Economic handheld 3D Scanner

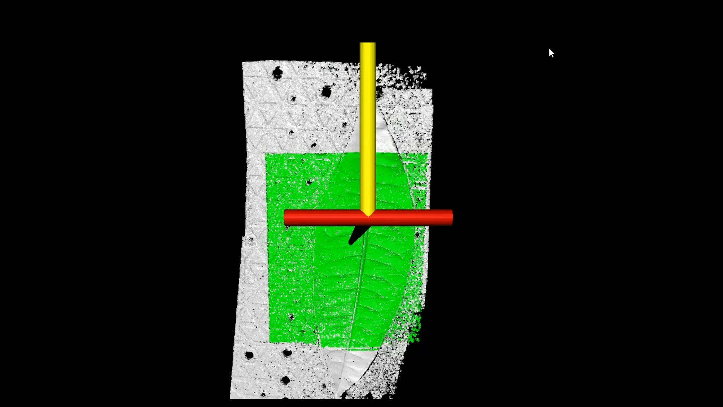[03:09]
Unfortunately, if the leaf is absolutely flat, it is not possible.
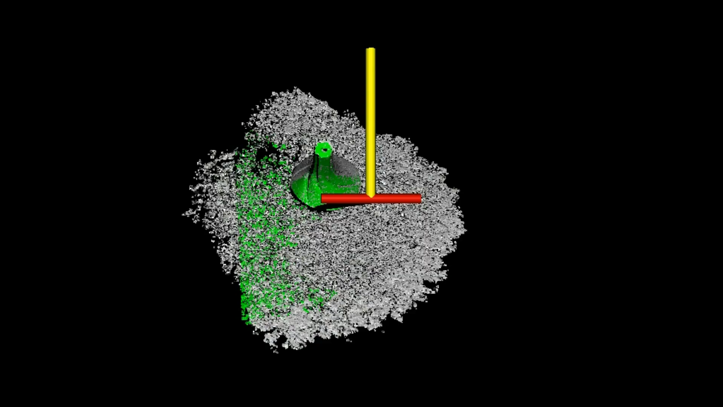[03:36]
Then by right-clicking, do a group register.
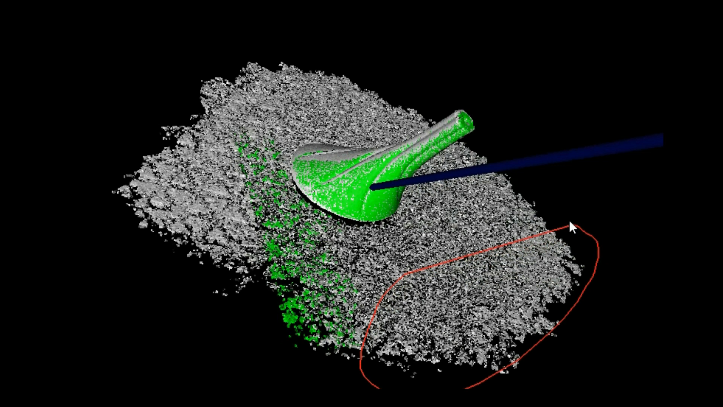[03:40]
In Mark Alignment, we scan two objects in different positions.
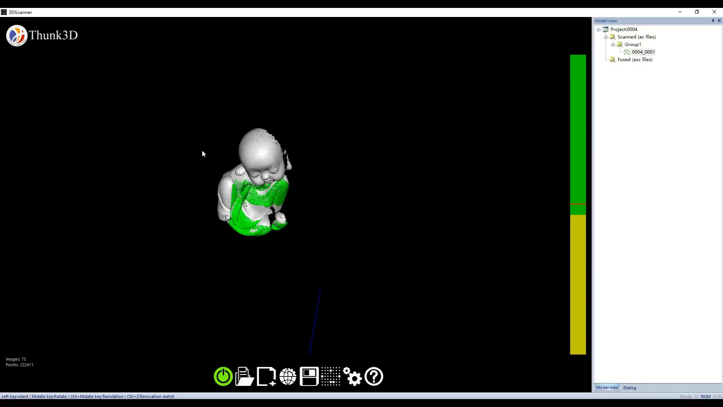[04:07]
You also can do a group register, where it is easy to scan objects like this one.
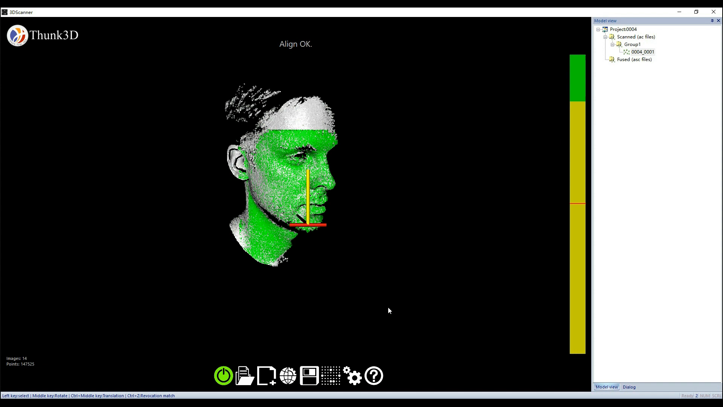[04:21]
We can see facial pores and wrinkles clearly.
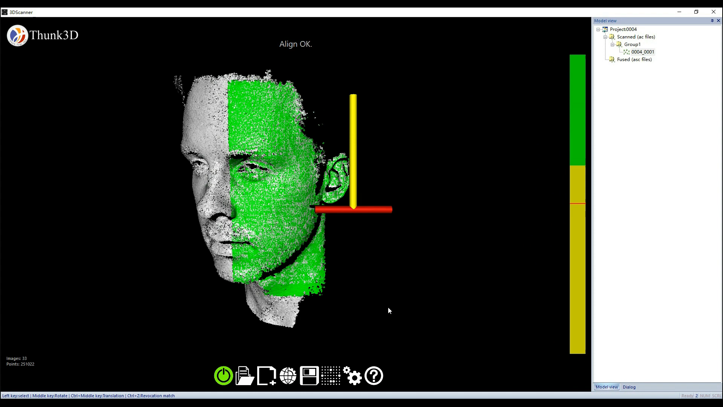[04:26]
The fissure does a good job on data detail,
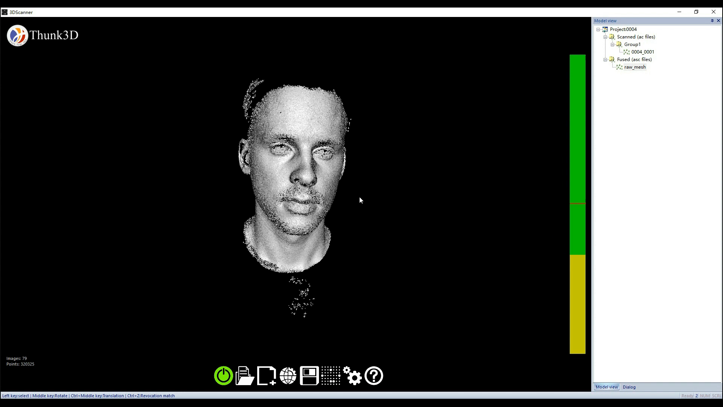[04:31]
and the 0.12 mm point distance is enough for most of the applications.
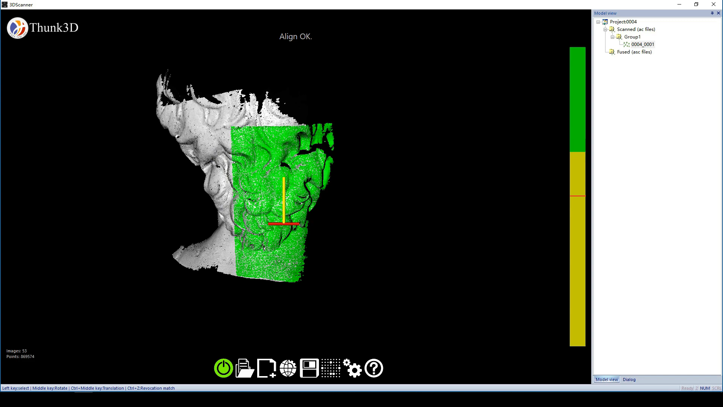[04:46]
It has very simple operations actually.
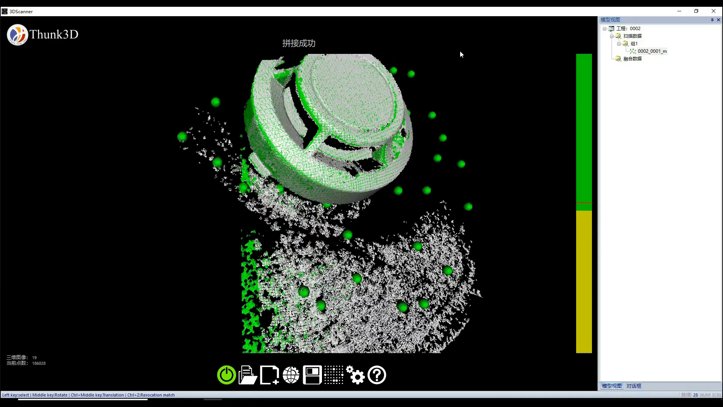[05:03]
The camera shell is no problem to scan with fine mode and mark alignment.
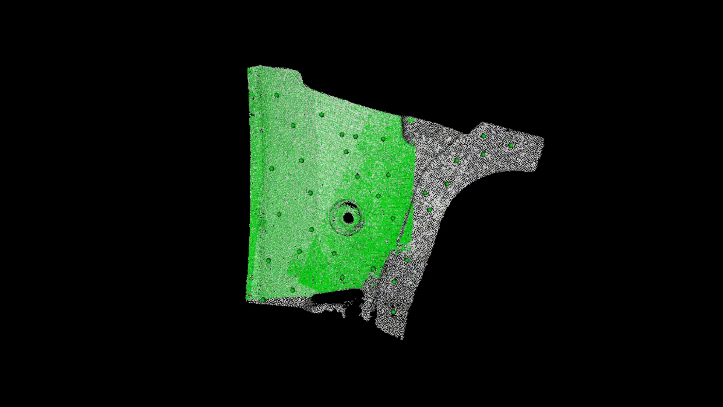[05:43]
For example, if I carefully scan this 2 m part, it takes 300 to 400 images, and the volume accuracy may be 2 mm.
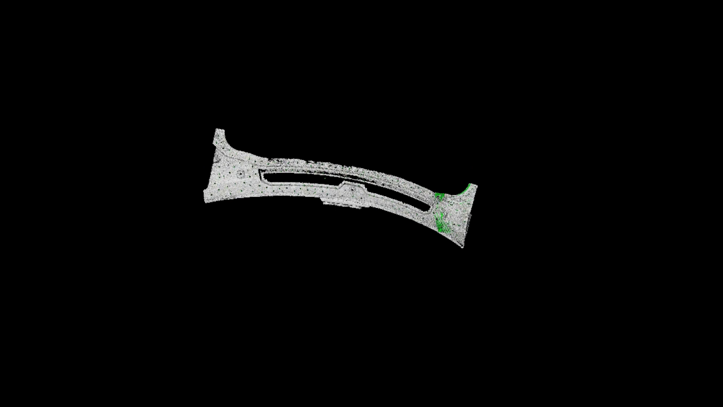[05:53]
But if I quickly scan it with 50 to 60 images, the volume accuracy can be 0.8 mm, for example.
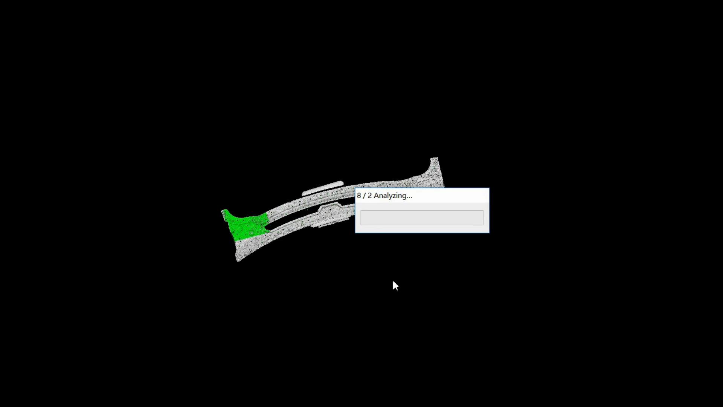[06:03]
To achieve this, we build the x, y and z coordinates first.
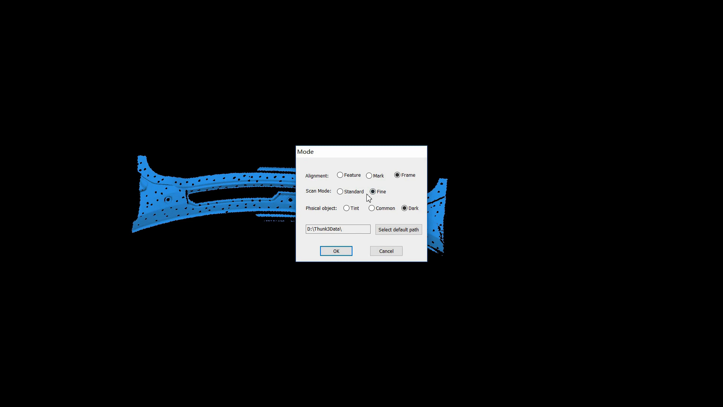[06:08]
Then start a new project on frame alignment and load the coordinate file. Carefully scan it, and no matter how many images I scan,
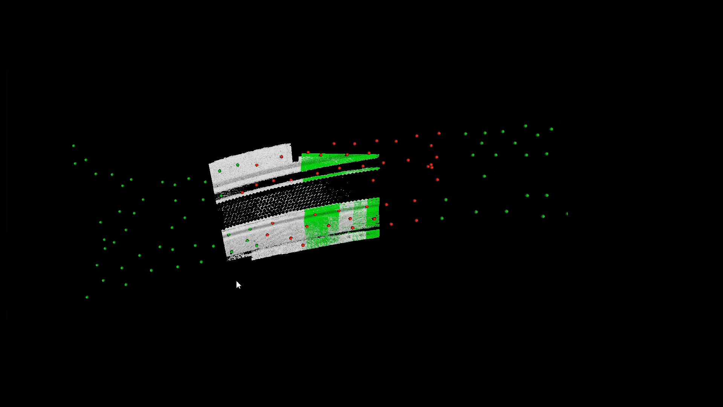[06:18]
the volume accuracy is always framed in the coordinate of 0.8 mm.
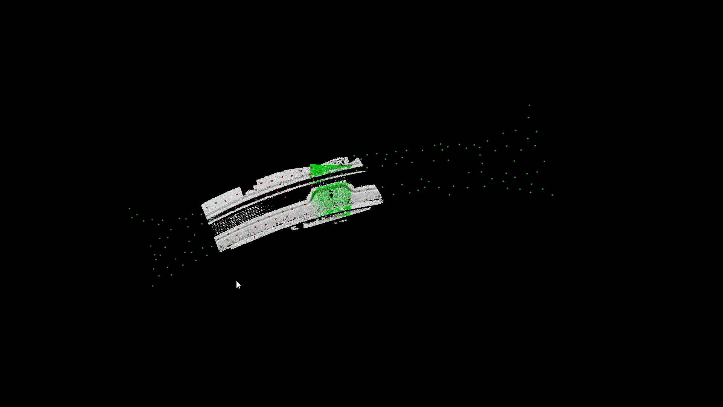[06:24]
This feature of the scanner is very useful when we have high accuracy requirements.
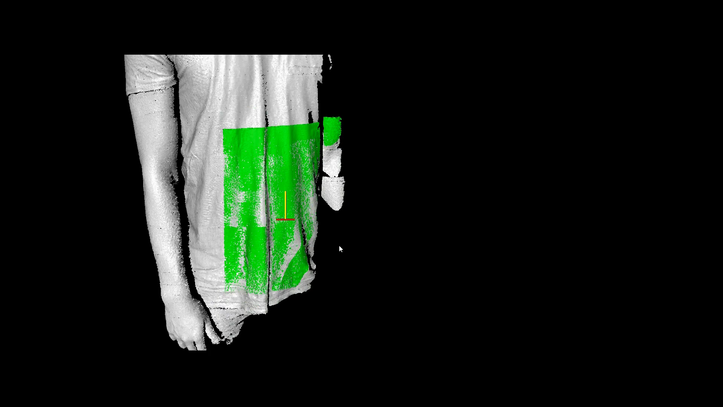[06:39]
But keep in mind when scanning faces, that the scanning light is not comfortable when it is shining directly into your eyes.